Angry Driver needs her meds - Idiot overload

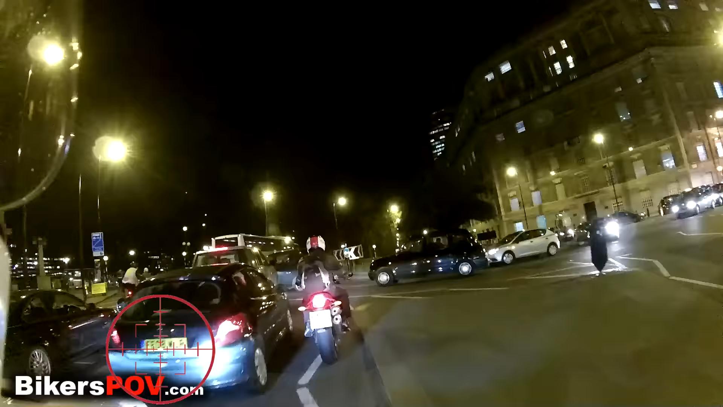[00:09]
Good girl Oh, she's angry Hehehe Look at that, oh my god
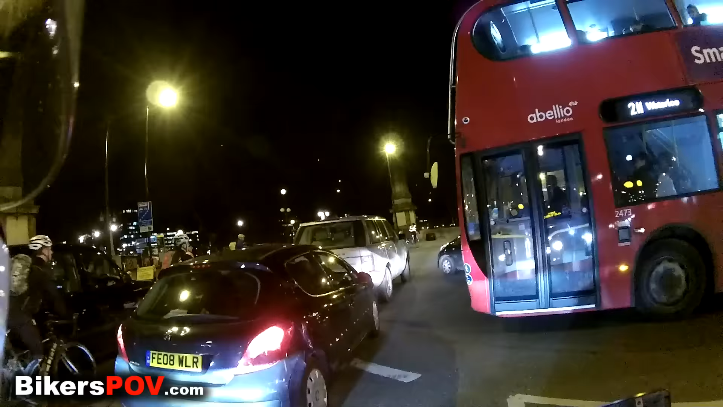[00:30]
Fucking hell She is an idiot Jesus Christ
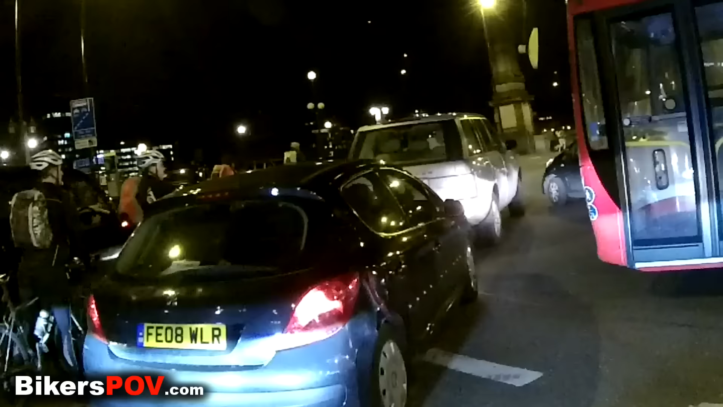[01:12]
Fucking hell Fucking hell She is an idiot